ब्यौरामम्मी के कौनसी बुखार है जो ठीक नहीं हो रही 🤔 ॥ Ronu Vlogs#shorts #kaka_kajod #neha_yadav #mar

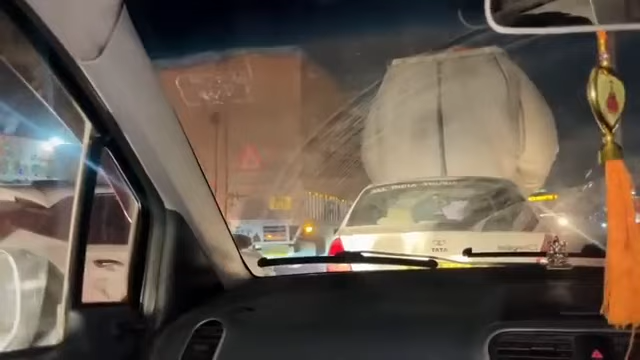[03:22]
में उस्तों नमबर जाओ ट्रेफिक लाग रिजा खतर लागे पस्रेय तेर लागे लिए तुनिकडबाम अपस आगी पुलिया तो आगी यार पर